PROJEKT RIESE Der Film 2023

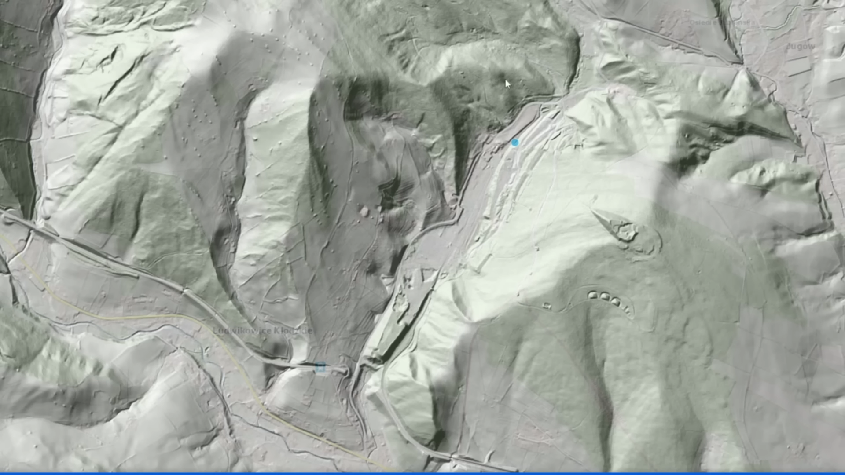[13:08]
Hier sehen wir das Tal und man kann auch sehr schön auf diesem Bild direkt sehen, wie weit fortgeschritten die Bauarbeiten waren. Wir gehen jetzt mal ein Stückchen rein und schauen zuerst auf das Kraftwerk.
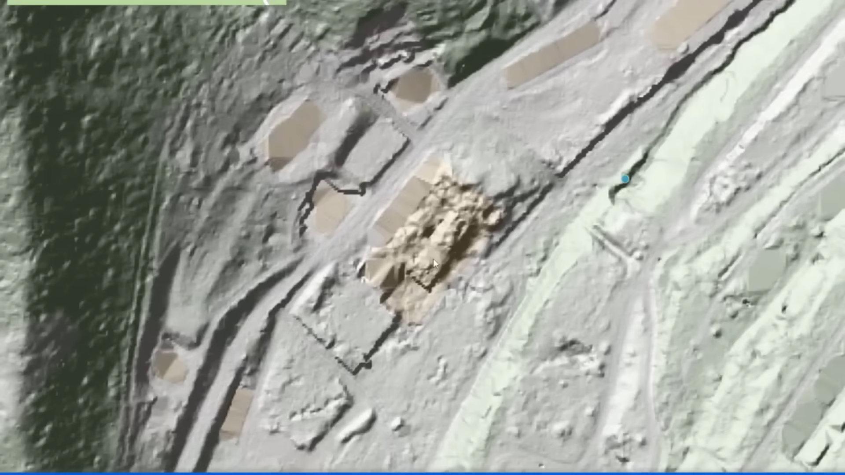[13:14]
Das ist nämlich dieses Gebäude hier. Man sieht hier auch sehr gut, wie stark die Zerstörung hier fortgeschritten ist. Wenn wir jetzt ein ganz kleines Stückchen weiter zur Bildmitte gehen, was leider hier nicht zu sehen ist, ist das Fundament des Kühlturms. Exakt hier. Und genau gegenüber vom Kühlturm ist jetzt hier der neue Eingang in die unterirdischen Servicetunnel, weil dieser Bereich jetzt hier alles zu dem Museum dazugehört.
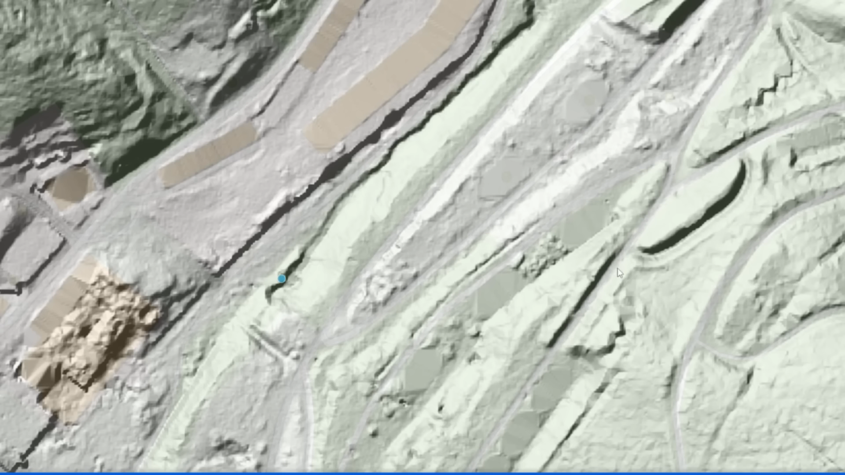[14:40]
diese Einfahrt, die wir in dem kurzen Film gesehen haben. Hier sind diese beiden kleineren Munitionsbunker. Direkt an der Haupteinfahrt, hier drüben an der Straße ist dann noch so eine Toreinfahrt, wahrscheinlich war hier nochmal zum Werk irgendwie ein Kontrollpunkt. Und wenn wir jetzt hier mit dieser Straße weiter hochgehen, den Berg, kommen wir nach hier drüben und möglicherweise haben wir hier den Eingang in eine Untergrundanlage, die versprengt wurde. Hier sehen wir auf jeden Fall noch Reste von einem Fundament, was nicht fertiggestellt wurde.
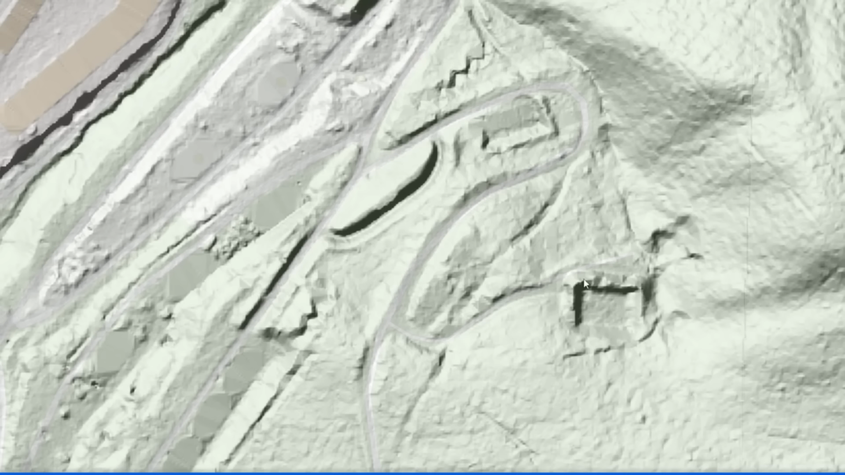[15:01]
Auch spannend sind diese Geschichten hier und das hier oben, das sieht aus wie Testbauten für Schützengräben oder sowas.
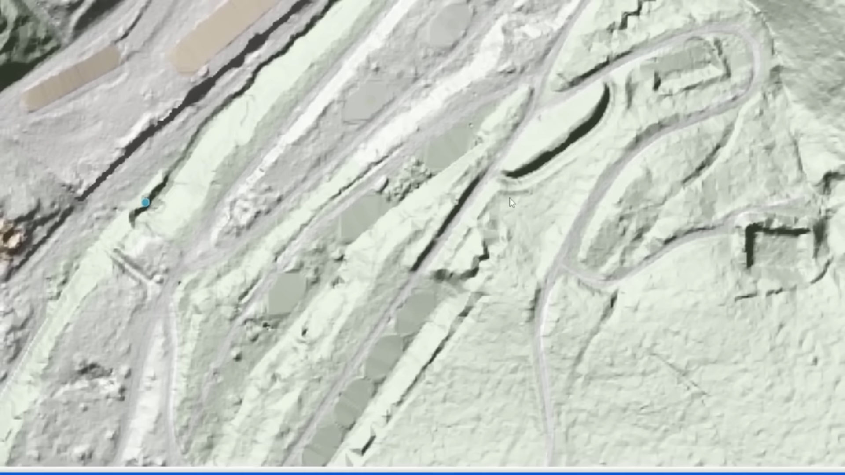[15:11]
Ich bin drin rumgeklettert, macht auch nicht wirklich Sinn. So, jetzt gehen wir ein Stückchen weiter hoch Und gehe nochmal ein Stückchen raus,
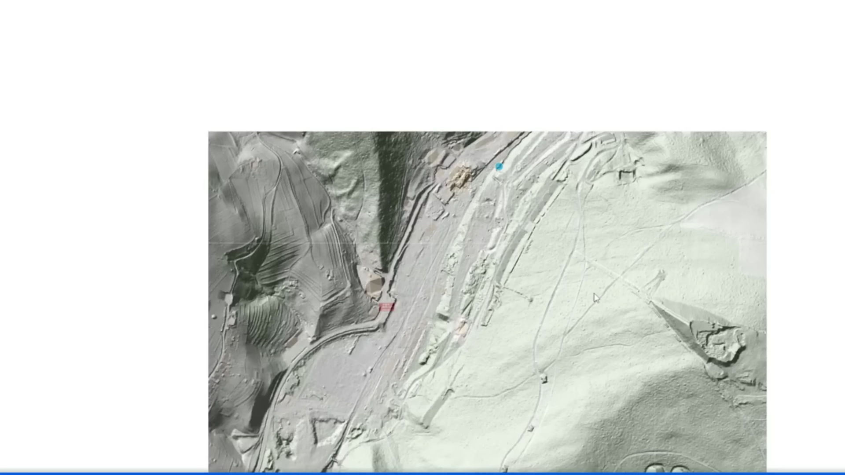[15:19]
denn hier sieht man sehr schön von hier oben nach hier unten zum Kraftwerk das Förderband. Das lief von hier, um die Schlacke vom Kraftwerk abzutransportieren. Hier sieht man noch die Betonfundamente und das geht bis hier hoch auf diese Abraumhalde. Hier oben war noch ein Gebäude, was den Motor, der Antrieb für das Förderband war.
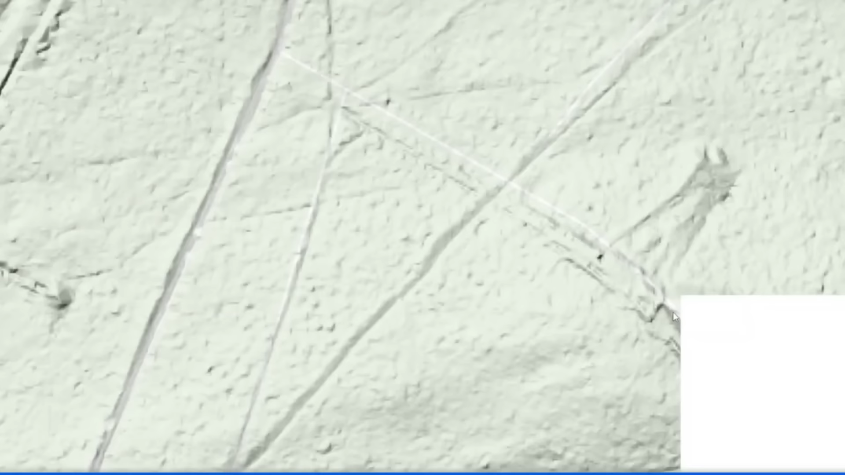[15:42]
Das ist die Abraumhalde, eine der Abraumhalden, die andere ist weiter unten im Tal.
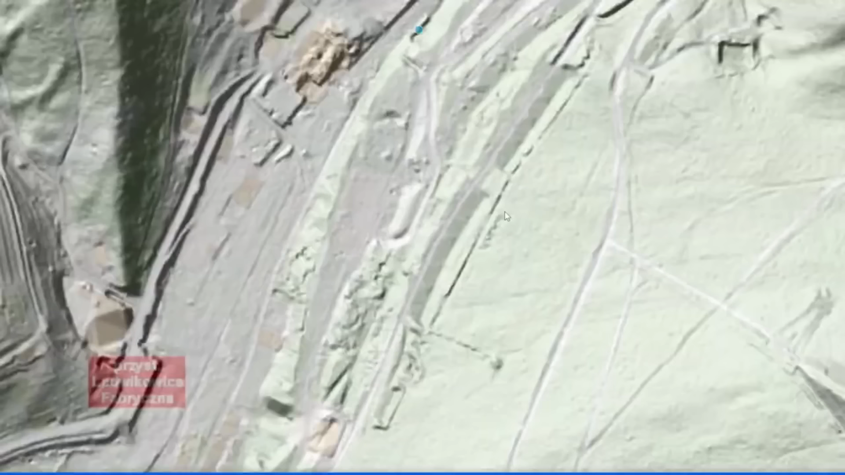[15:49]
Und direkt hier dazwischen, diese komischen Teile hier, das sind die Produktionsgebäude gewesen. Die haben oben wie so eine Wanneneinfassung gehabt, die waren nämlich getarnt. Die wurden nach dem Fertigstellen oben bepflanzt. Und man sieht das auch heute sehr schön, die Gebäude sind auf Google Maps kaum sichtbar, weil auf den Dächern sehr hohe Bäume wachsen. Deswegen sieht man das auch hier nur so relativ schlecht.
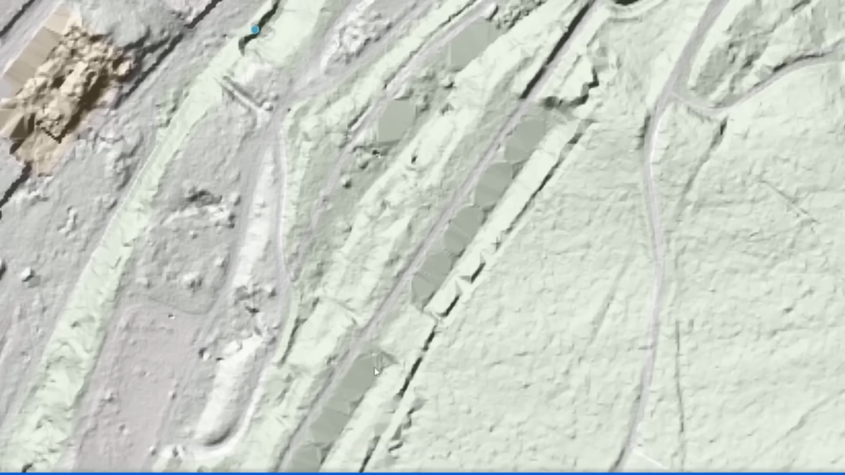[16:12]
Also als Tarnung für Überflüge von feindlicher Luftaufklärung.
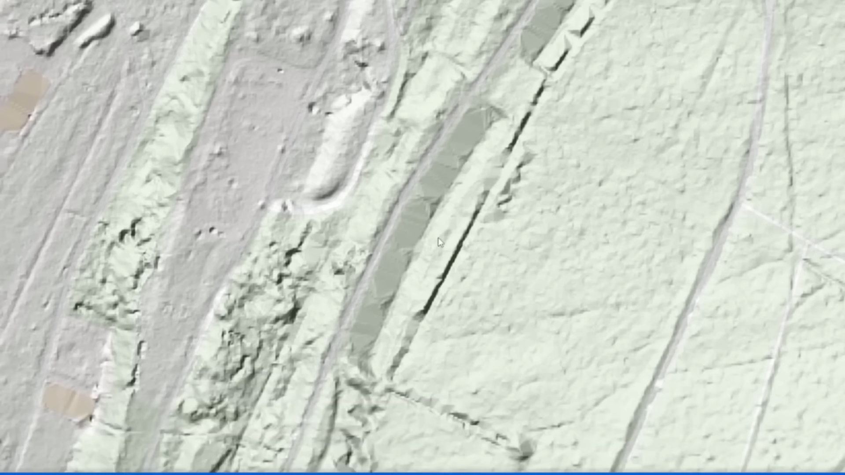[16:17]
Und jetzt gehen wir noch ein Stückchen weiter runter. Und zwar diesen Bereich hier. Was wir hier sehen, ist der ehemalige Schacht zur Wenzelslausmine und das Minengebäude mit dem seltsamen Gebäude im Gebäude. Das ist exakt hier, dieses schräg anmutende Gebäude, was da drin ist. Auch wieder hier nur so schemenhaft zu erkennen, der Schacht, der Deckel vom Schacht, der hier verschlossen ist.
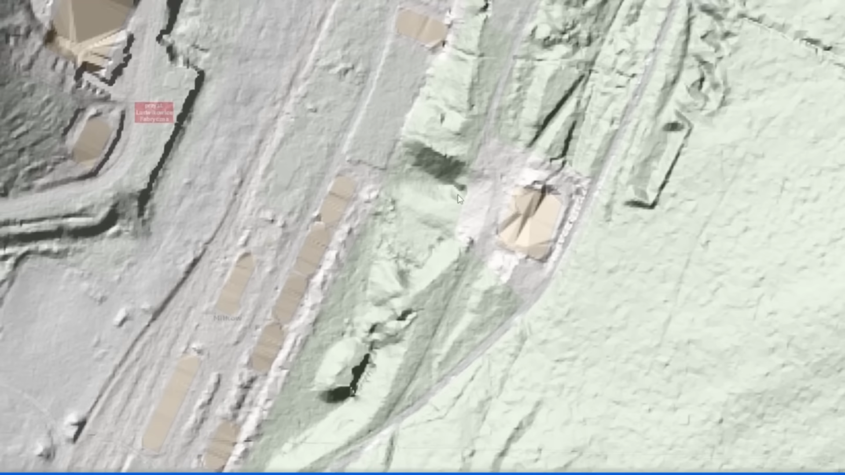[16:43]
Und direkt gegenüber haben wir das hier, was aussieht wie ein riesiger Schutthaufen. Das ist dieses große Gebäude mit den Tanks oder abgeschlossenen Räumen, die drin waren, wo an dieser Ecke hier die Gänge ankommen, die ich gefilmt habe. Und in diesem Bereich hier war ich in dem letzten Video, was wir gerade gesehen haben, auf den Dächern dieser unterirdischen Kabelgänge, die hier langlaufen.
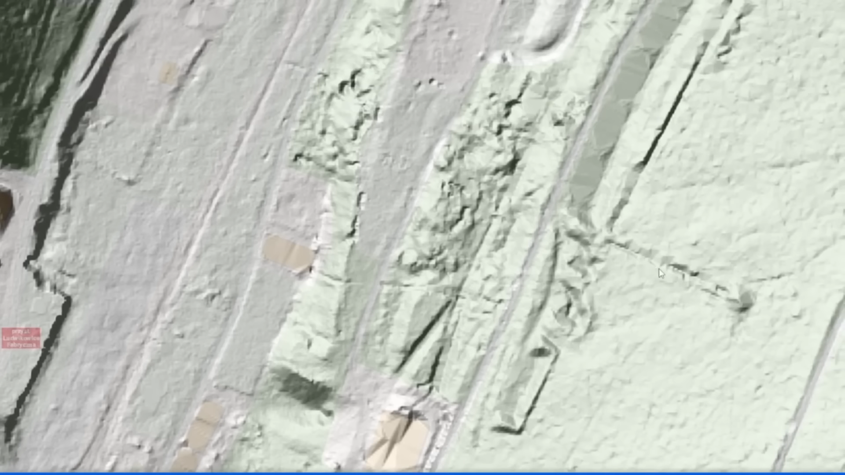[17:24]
Man könnte wahrscheinlich erahnen, dass das hier weiterging, bis nach hier drüben und auch hier immer mal abgezweigt hat. Ja, auch hier wieder eine sehr spannende Struktur. Keine Ahnung, was das gewesen sein könnte.
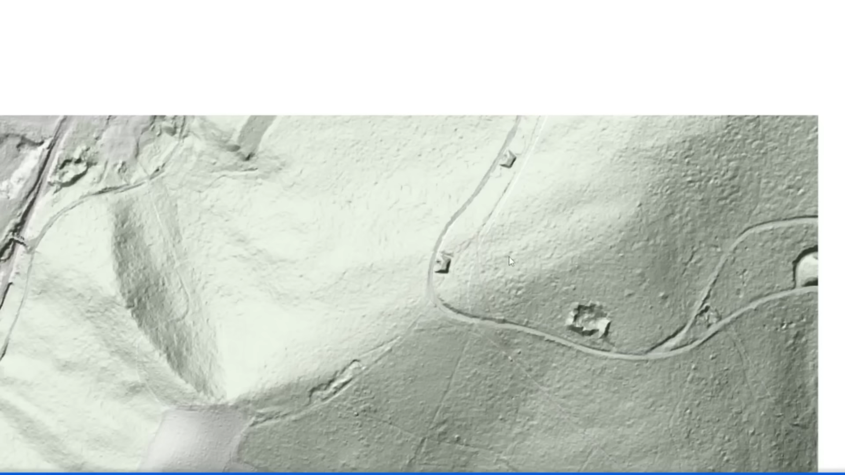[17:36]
Und auch hier oben, hier wieder ein nicht fertiges Fundament.
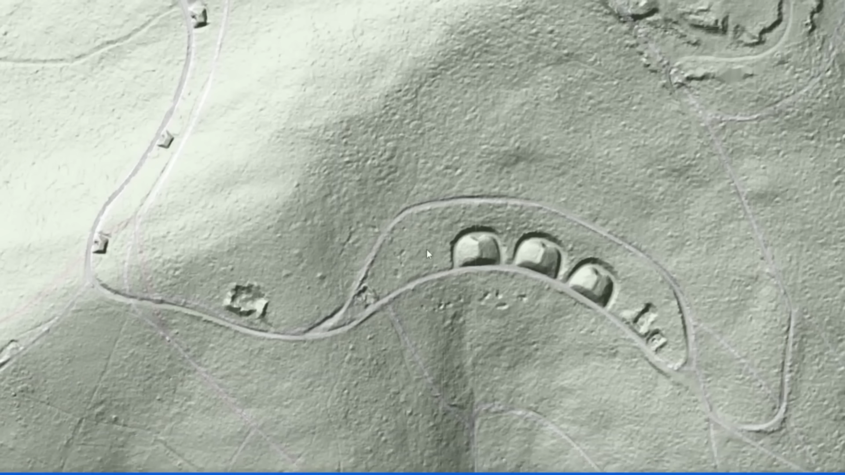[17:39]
Und hier oben auf dem Berg noch drei weitere.
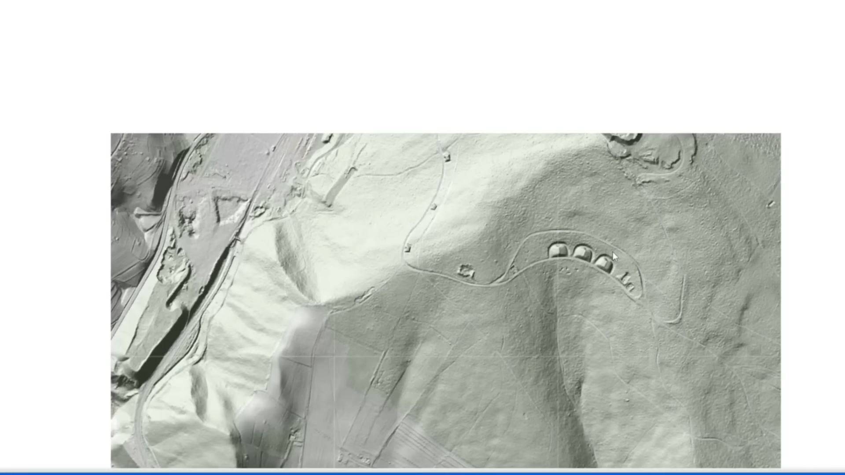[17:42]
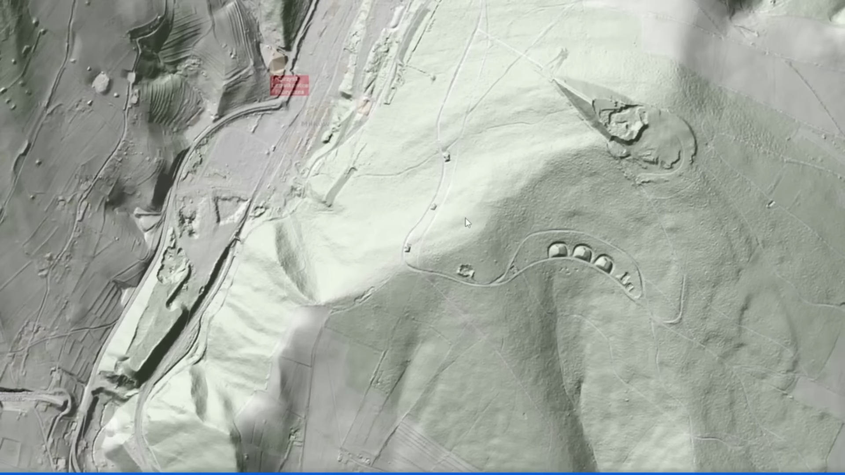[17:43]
Und auch wenn wir hier auf die gegenüberliegende Seite gehen, haben wir einen möglichen Eingang vielleicht hier.
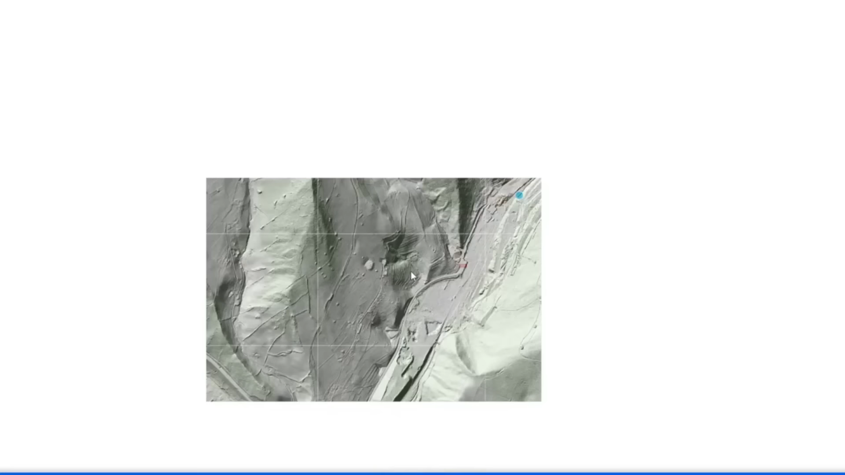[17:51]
Und wir haben ein bisschen Altbergbau.
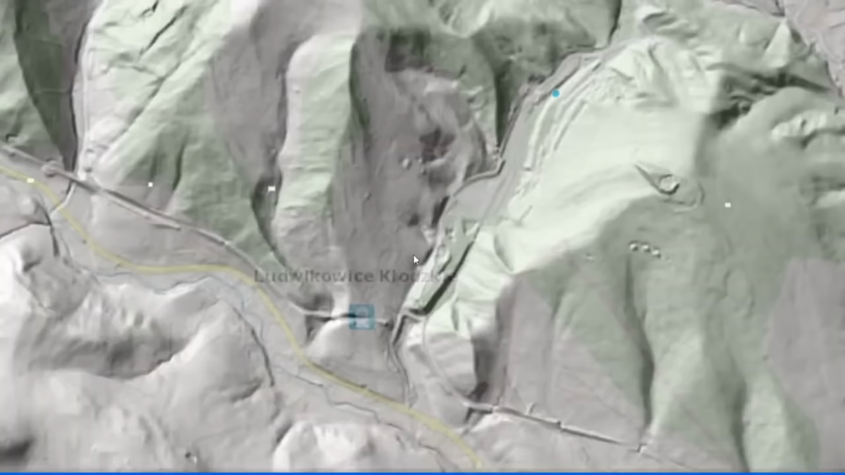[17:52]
Den sehen wir Eingänge wahrscheinlich von der alten Mine hier und hier. Ist zumindest auf Fotos zu sehen. Und hier haben wir die zweite Abraumhalde vom Kraftwerk.
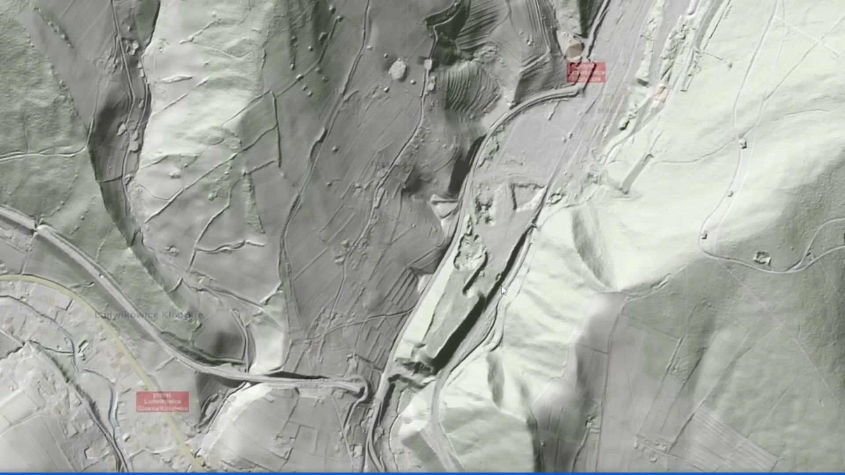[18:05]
Und wir sehen hier die Zufahrt der Eisenbahn in die Anlage rein, die sich dann hier aufgesplittet hat.
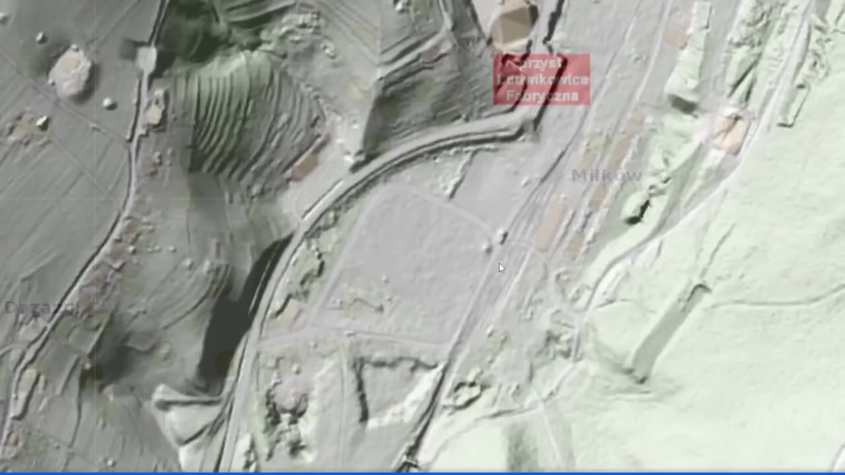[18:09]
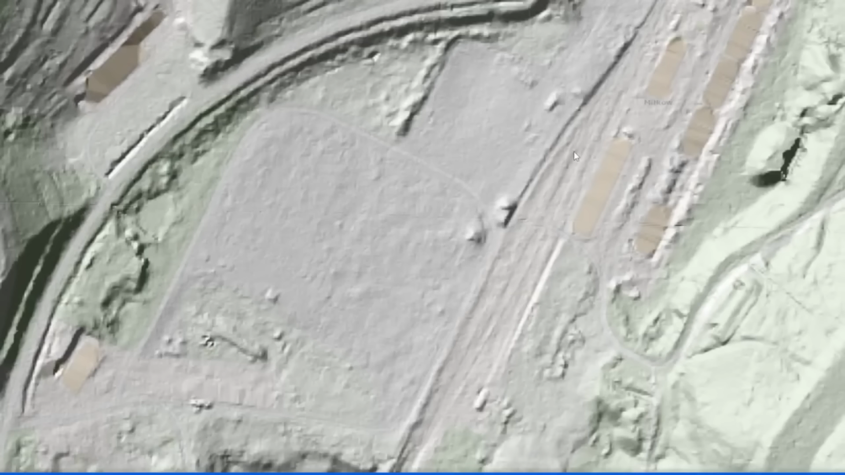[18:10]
Hier sieht man auch ein bisschen, wie die Gleise tatsächlich auch liefen. Hier sind die ersten Gebäude, wahrscheinlich Lagerstätten, bis dann hier oben man am Kraftwerk wieder ankommt.